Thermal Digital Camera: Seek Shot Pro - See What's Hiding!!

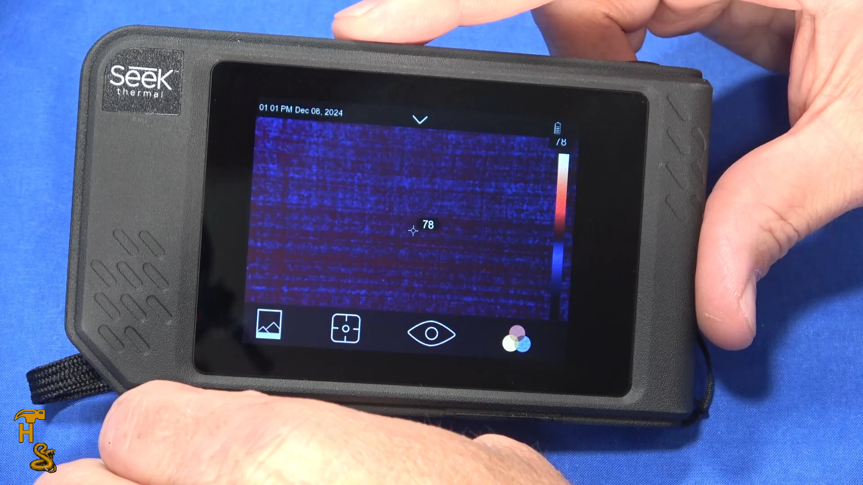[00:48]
especially at the price point this has an MSRP of 499 the MSRP was 699 but
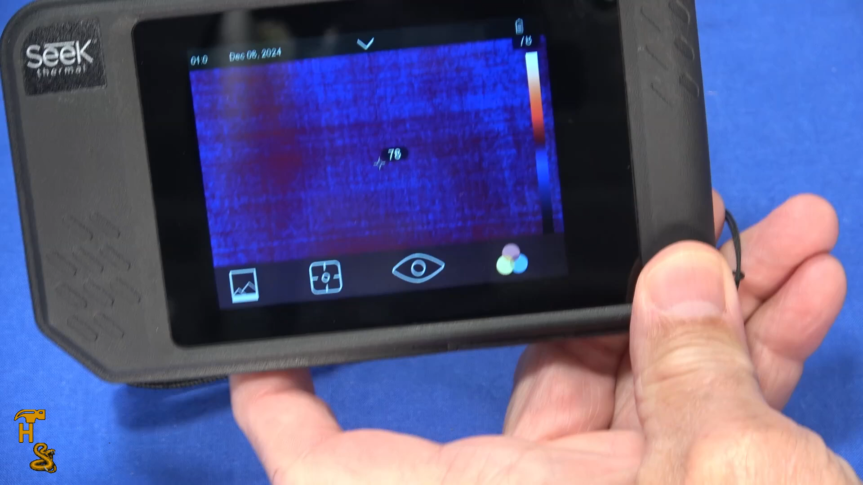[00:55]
what I'm going to do and it's going to I'm going to have to do some adjusting to do this but what you're seeing is
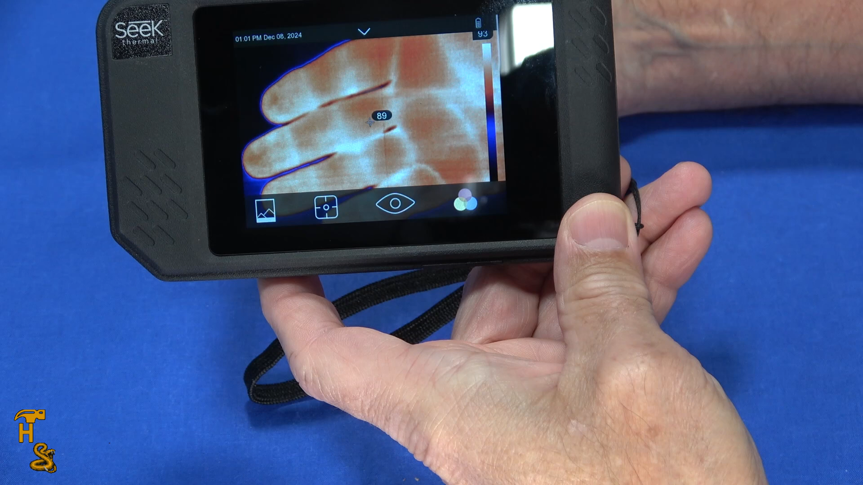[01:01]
my hand but you're seeing a thermal image of my hand it's based on the heat signature and as you move
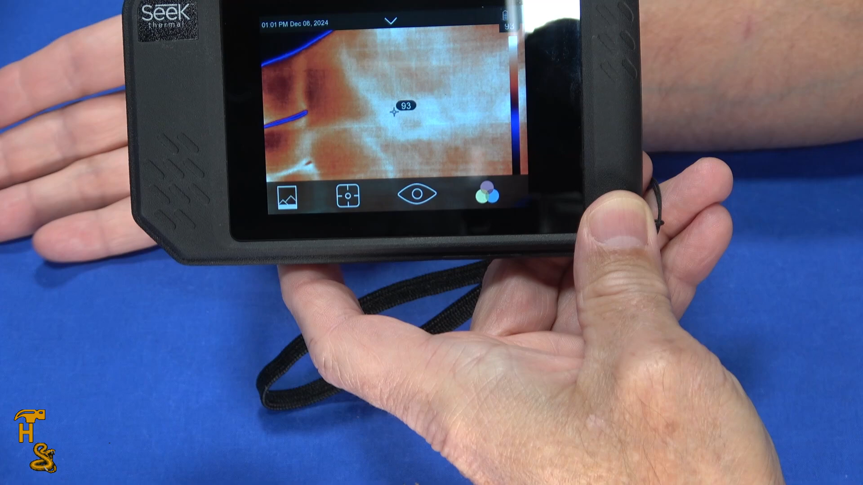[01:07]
as I move my arm around you can actually see veins there's a large vein and you can see the temperature differential
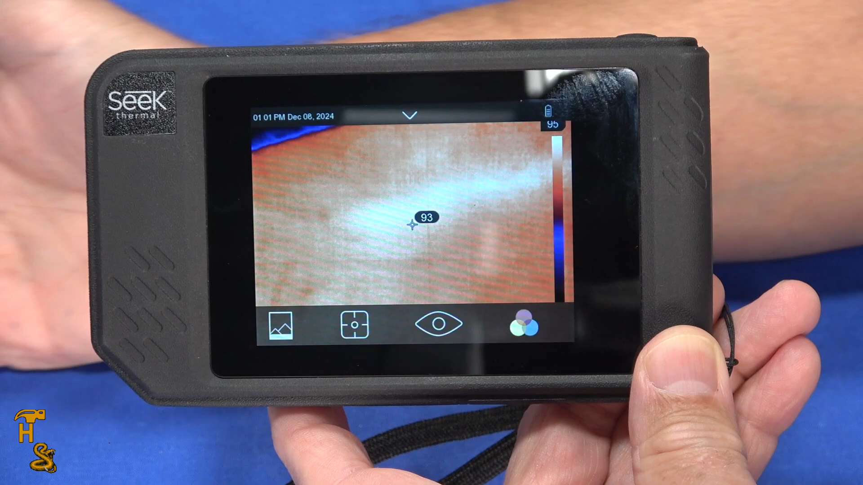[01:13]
so what I'm going to do throughout this video is I've taken some thermal images of different things and I'll put
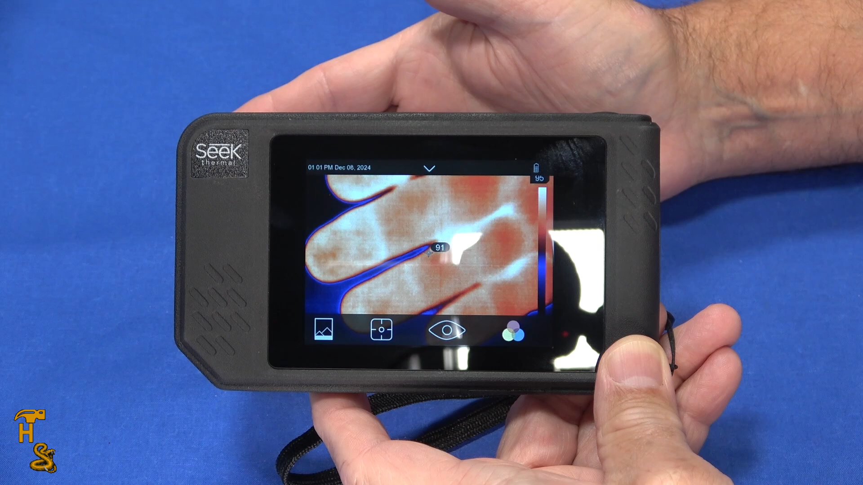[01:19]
them up on the screen and I'll kind of walk through them what they do but this is actually a pretty capable thermal camera
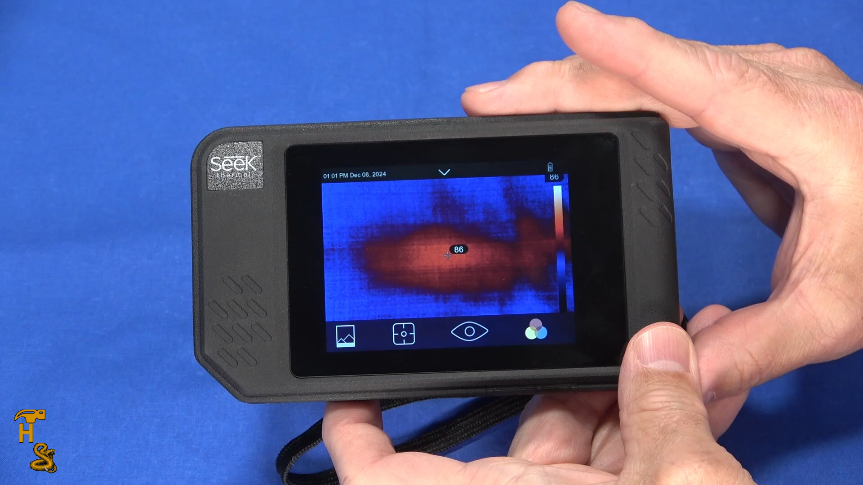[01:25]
for the price point this is not a stain that you saw that was the heat signature so I had my arm laying on the table so there's my arm
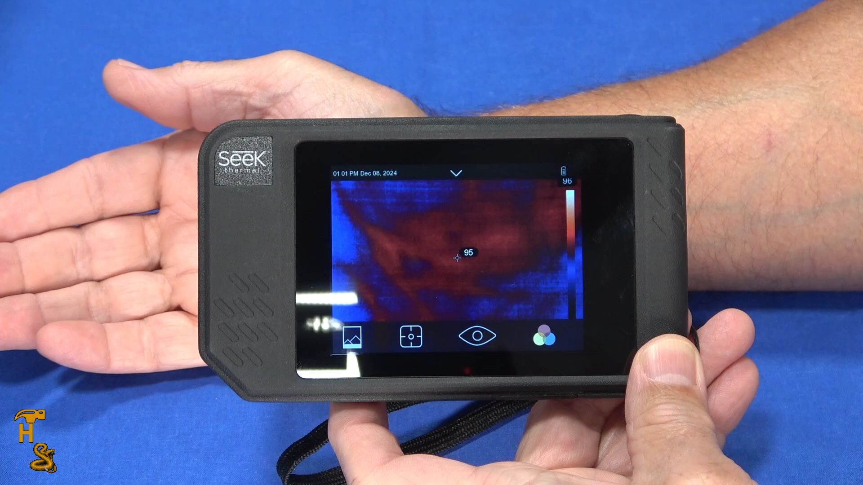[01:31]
and when I pulled my arm away you could see the heat from my arm slowly dissipating so it's actually pretty sensitive it's
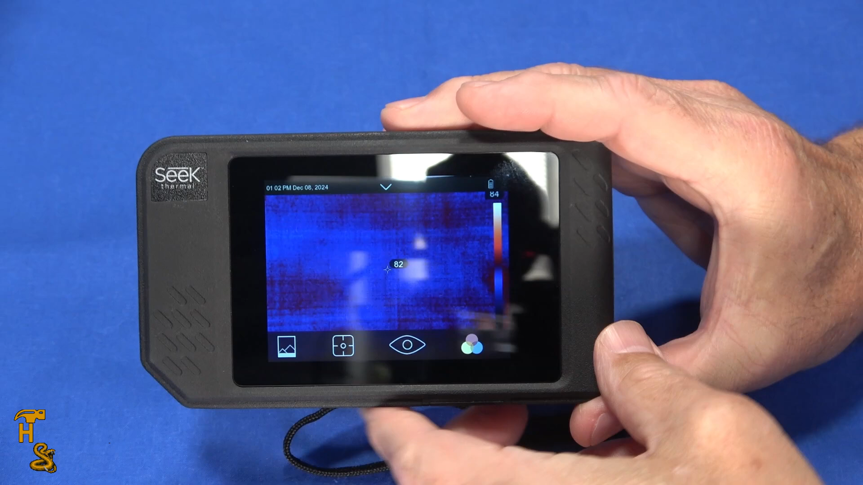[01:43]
a little bit slow to refresh it's got a less than 9 hertz frame rate so it's actually a little
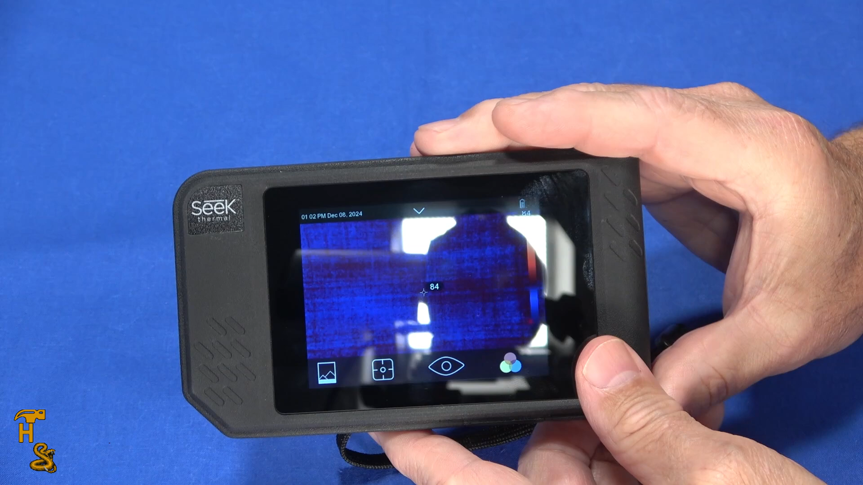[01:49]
bit on the slow side so as you see it's kind of jittery as you can see my hand moving outside the
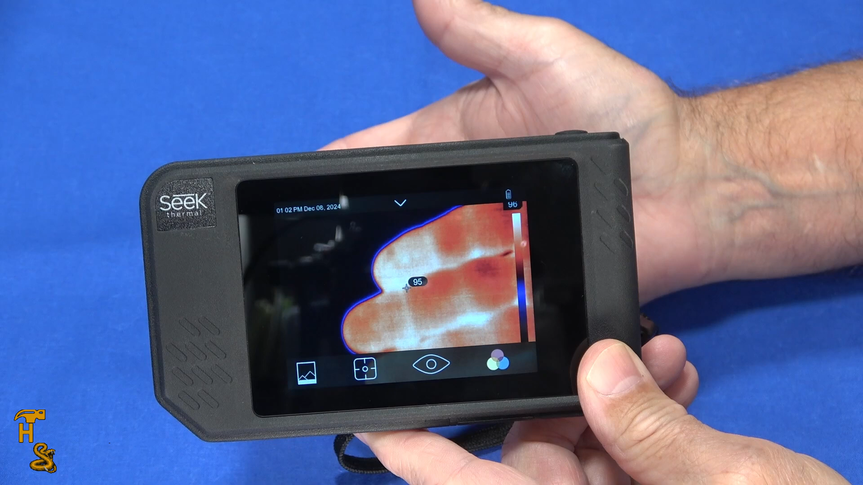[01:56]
camera you know just the visible here like my thumb you can see my hand moving back and forth and you can see there's some latency on
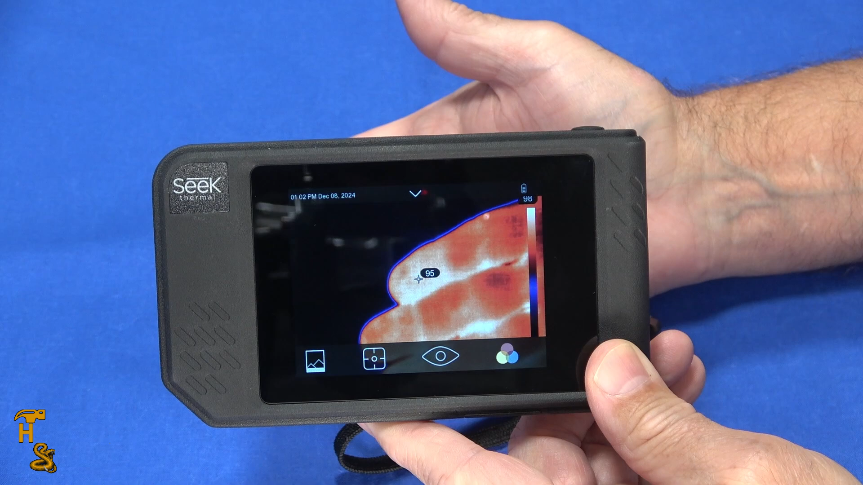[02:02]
the screen it's not super fast it's not a motion camera by any stretch of the imagination you can take a
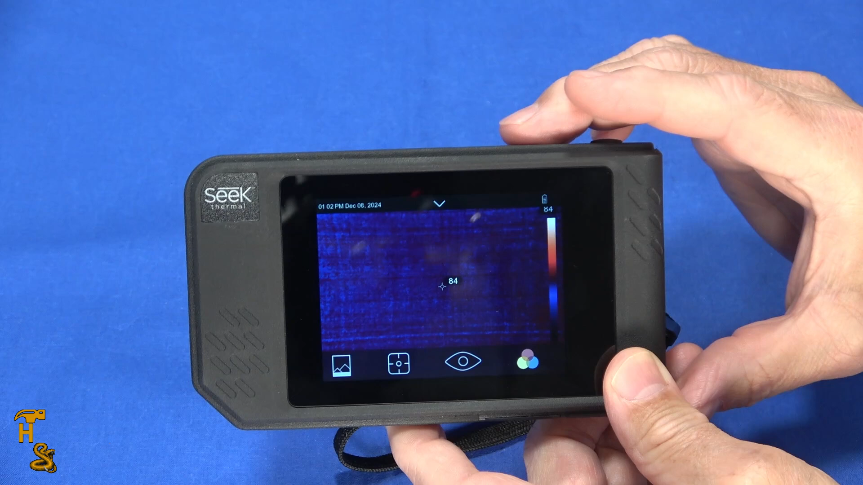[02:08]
video with it but it's going to be kind of jittery what you'll find with thermal is thermal gets very expensive